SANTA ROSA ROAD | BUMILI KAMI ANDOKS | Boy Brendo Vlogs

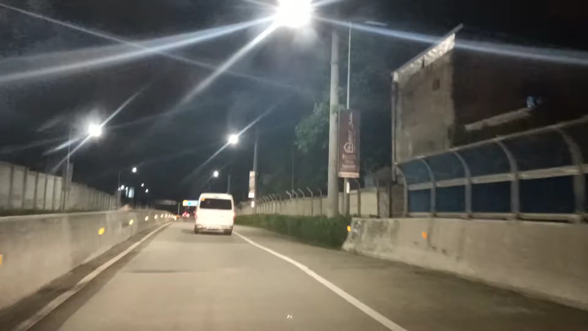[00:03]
palabas? Palabas na ito ng Talak Expressway. Ayan, Talak. So, ano? Talak.
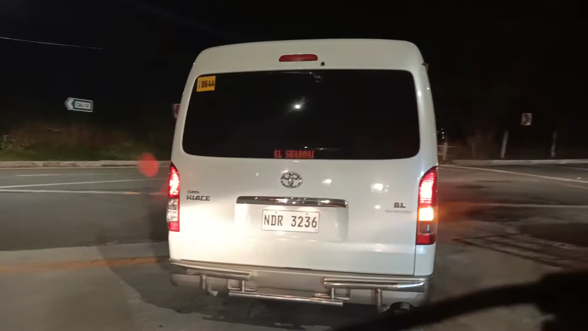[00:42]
Ito yung talaga ang pinaka-normal. Kaya naka-normal na kalsada. Project here. Traffic.
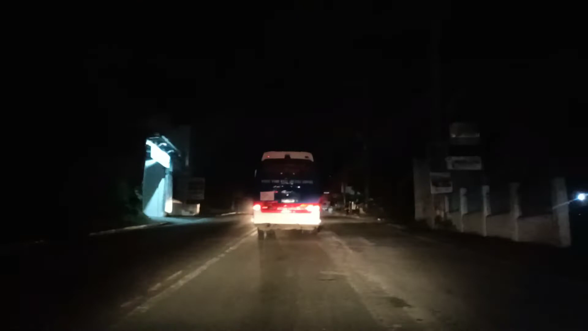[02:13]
Ito pala yun? School ng PNP. Yun yung pinaka-school talaga? Oo. Akala ko sa Prami. Dito eh. Dito pala? Dahil gabi na, wala na masyado traffic.